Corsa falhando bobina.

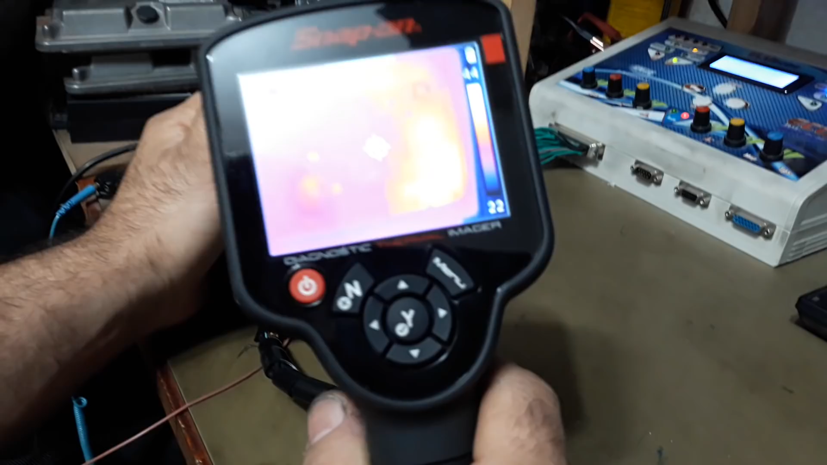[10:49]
Esse é meu módulo, módulo bom, tá?
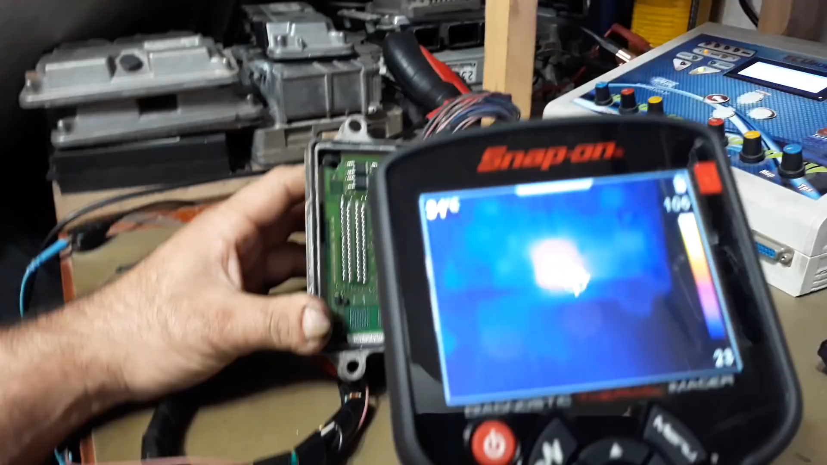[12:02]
Ó, a gente tem o drive da bobina, ó. Lembra que eu mostrei, ó, esses dois drives aqui é da bobina, né, ó?
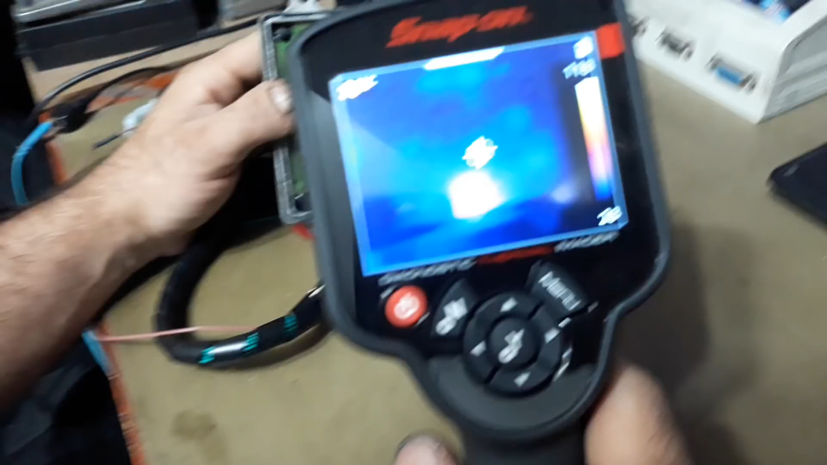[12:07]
Olha o que a gente tem aí, ó. Olha lá, ó. Tá vendo, ó? Só para vocês terem uma ideia, ó, ele já tá chegando a 108 graus, ó.
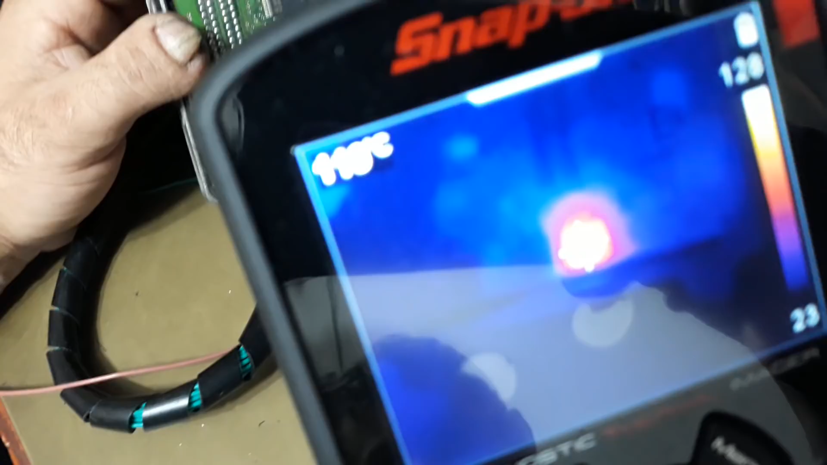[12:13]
Tá vendo aí? Um drive tudo danado, tá?
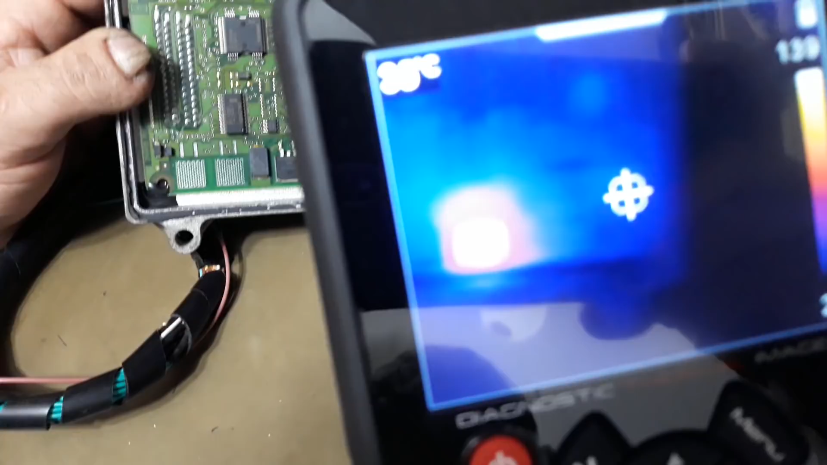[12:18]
Aí vocês percebem aí que a gente não tem nada aqui no regulador 5 volts.
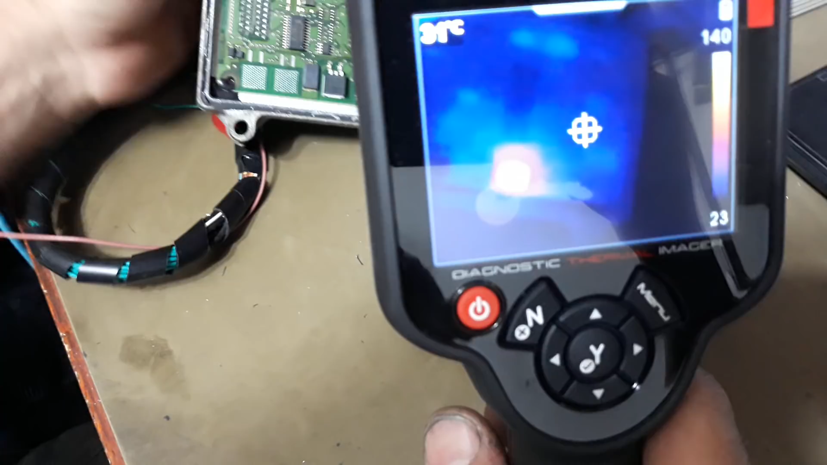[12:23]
Mas por que que a gente não tem aquecimento no regulador 5 volts?
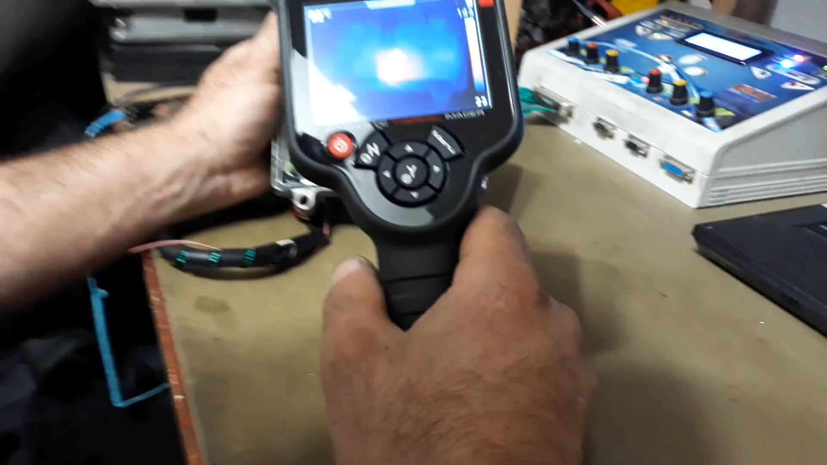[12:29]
Porque esse drive aqui, que é a peça mais quente da placa, ele tá com 120 volts. Ó, 140, ó.
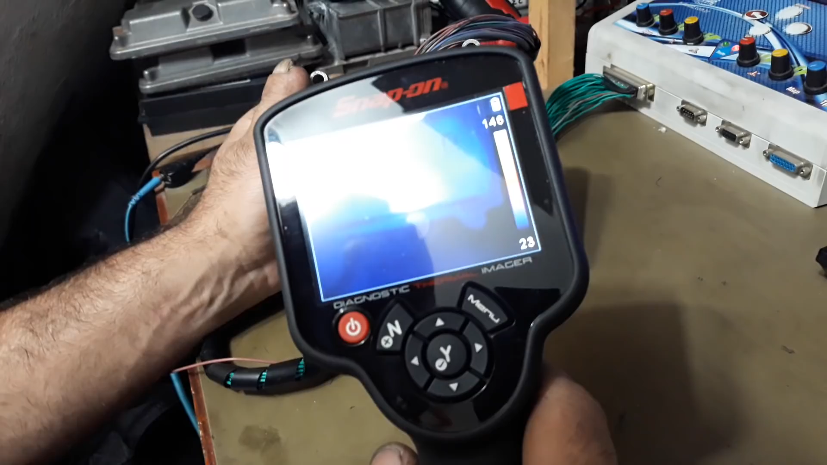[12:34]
127, tá vendo? Ó? Tá vendo lá?
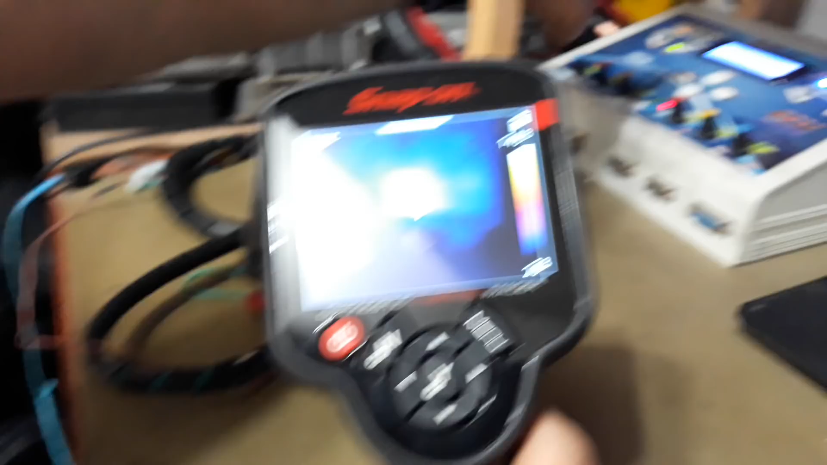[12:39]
E se vocês olhar lá, ó, ó lá, ó, a luzinha acesa direto, tá bom? Então a gente tem um problema aí de drive de bobina, tá certo?
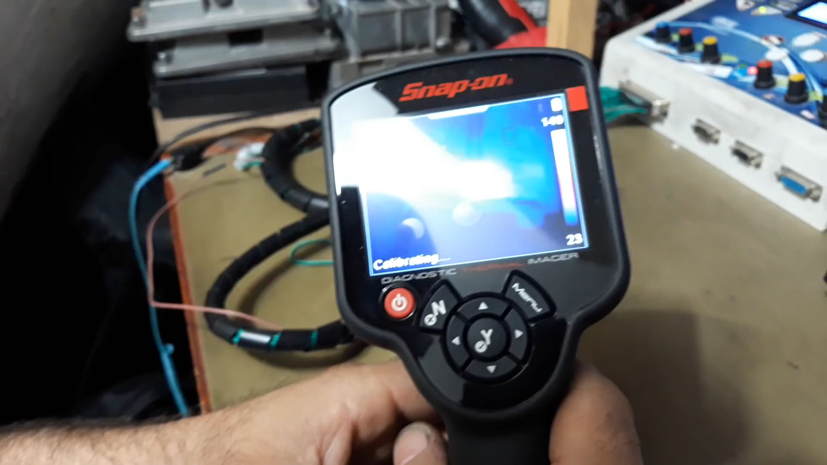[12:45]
Então, defeitinho fácil aí, por isso que a bobina acaba não batendo aí, tá?
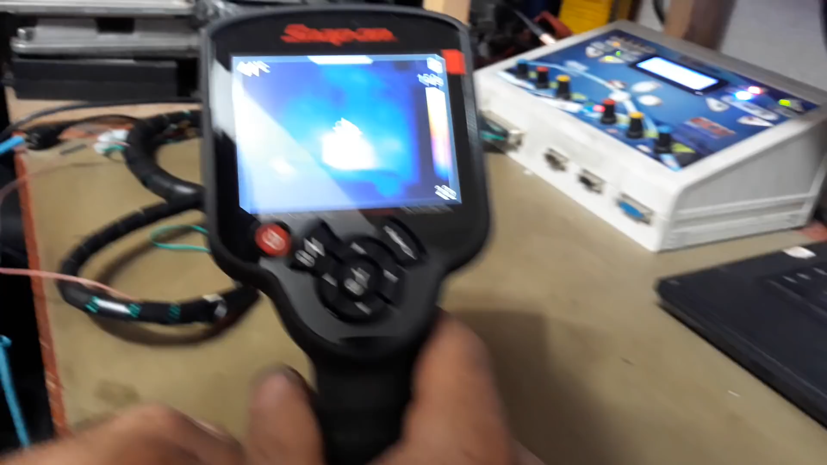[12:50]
Ó, 141 graus, tá bom? A gente já vai desligar por causa do excesso de temperatura aí.
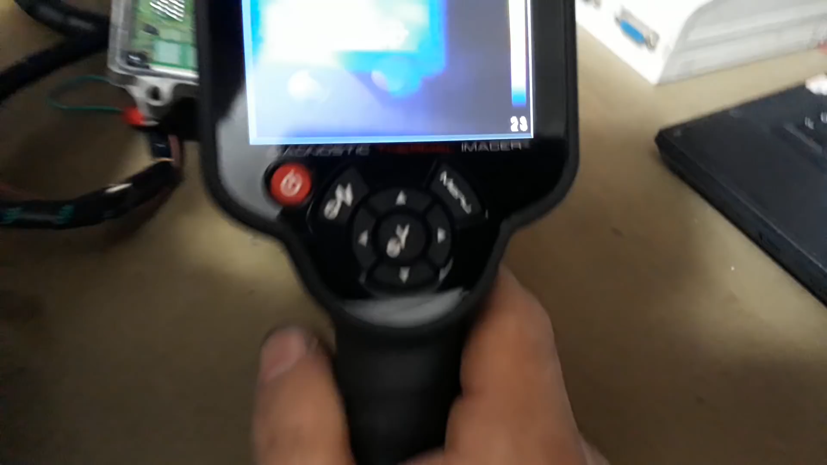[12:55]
Mas por que que não acendeu o resto do módulo, Marinho? Não ficou quente?
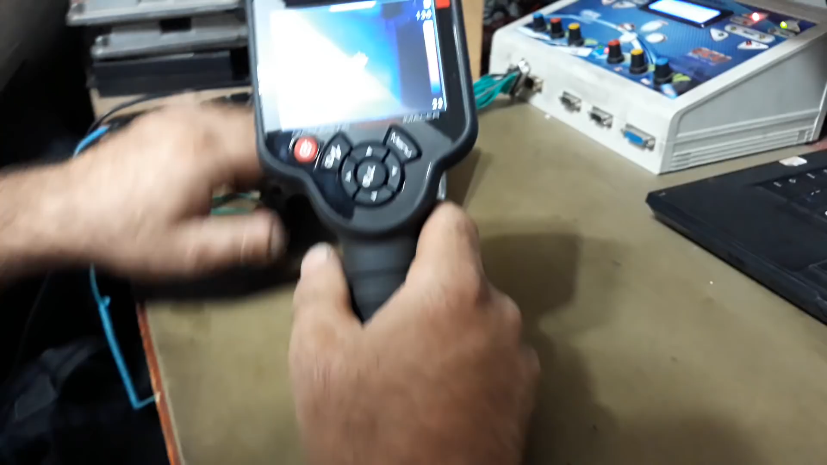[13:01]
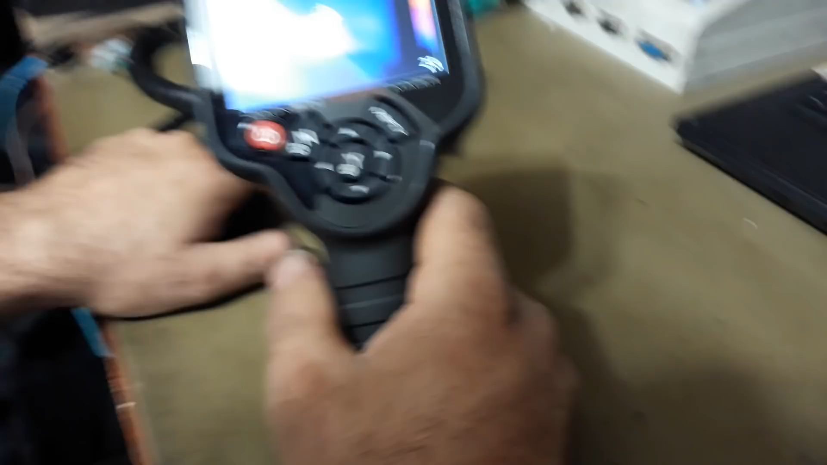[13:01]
Porque como esse ponto quente aqui, ele tá muito elevado, ele tá chegando a 100...
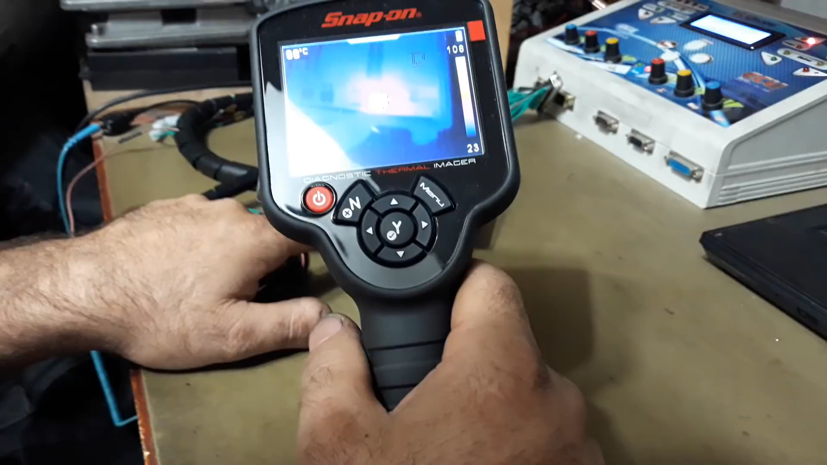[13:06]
Tá esfriando agora. Ele chegou a 140 graus. Então, como o resto tá a 30,
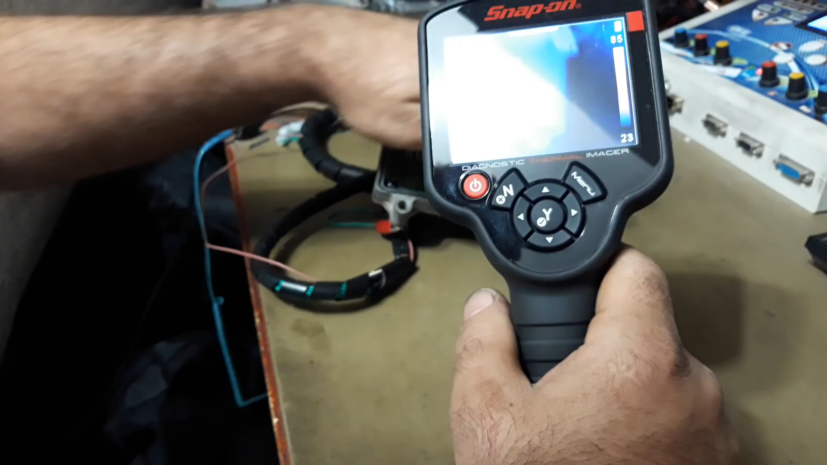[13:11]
o adaptador aqui não consegue calcular, ó.
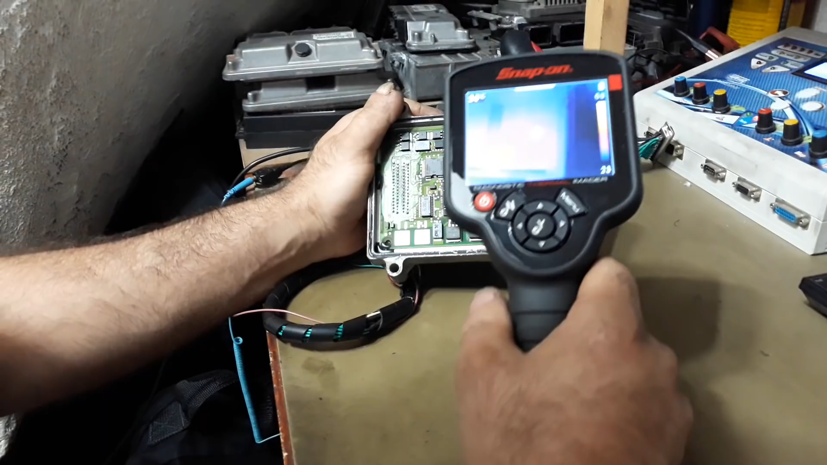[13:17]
Tanto que se a gente trazer para cá, ó, a gente tem uma temperatura elevadíssima, ó.
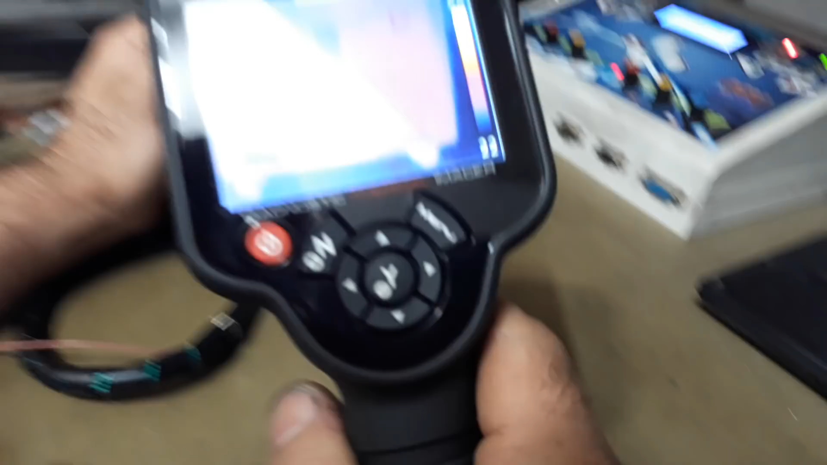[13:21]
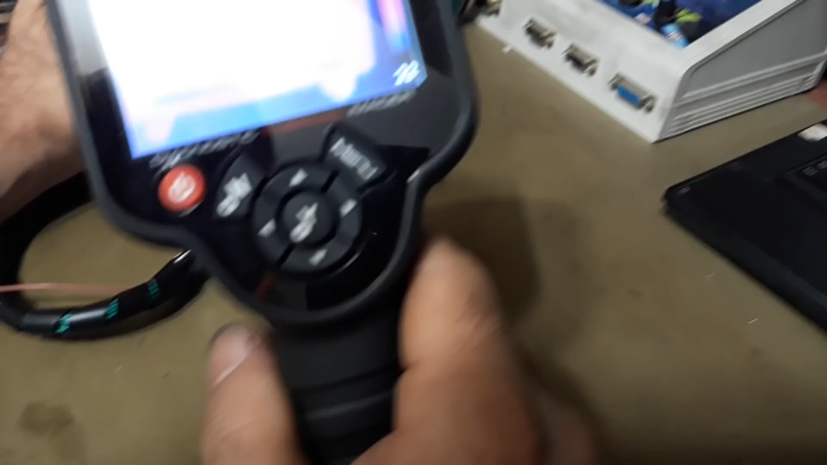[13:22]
Então ele irradeia para a placa inteira, ó. Então isso que acontece, a placa toda fica quente, ó, fica muito quente.